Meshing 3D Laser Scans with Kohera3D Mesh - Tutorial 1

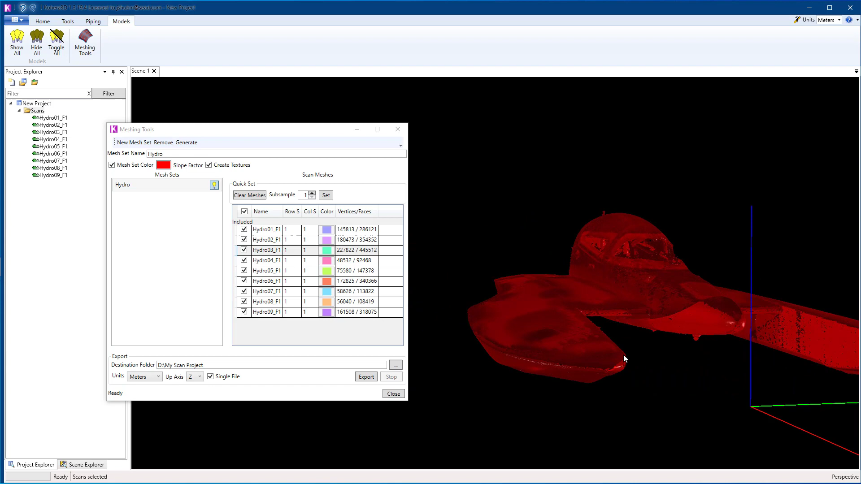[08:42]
So right now we can either export them separately or as a single file.
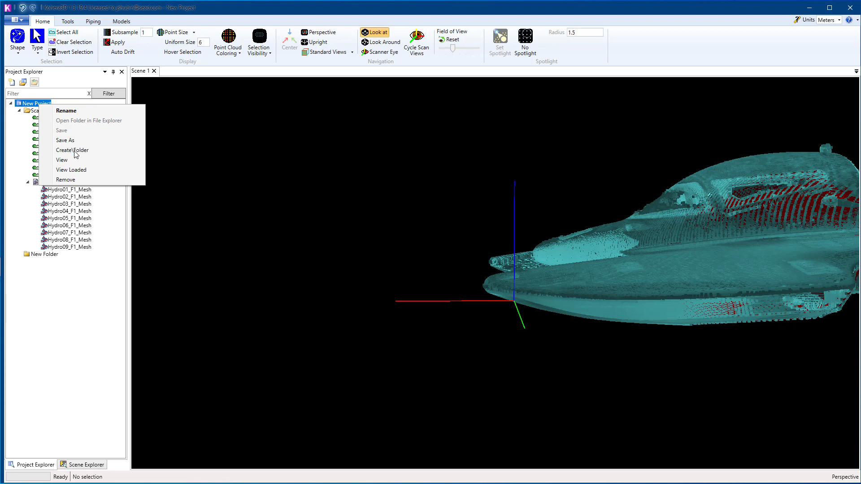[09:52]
Maybe call it models if you want. And then you can put that into the models folder. And then you'll have separate control over the visibility.
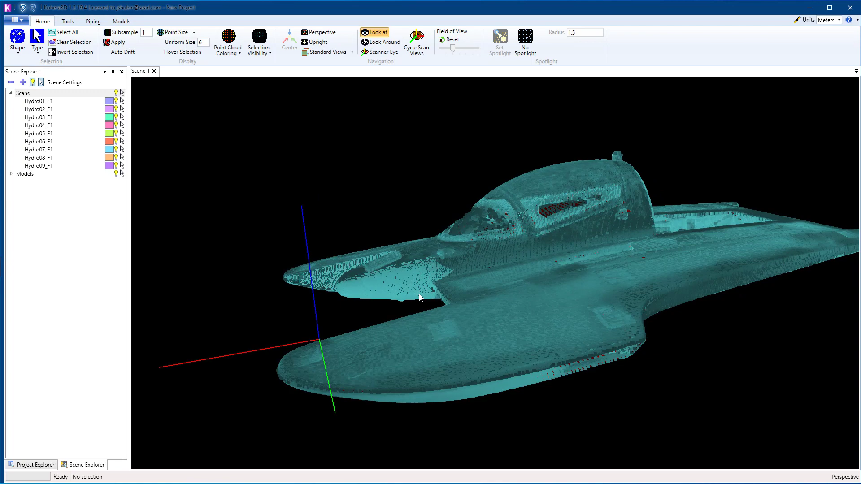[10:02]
So let's hide the scans. And there's the mesh we created. So that does it for this tutorial.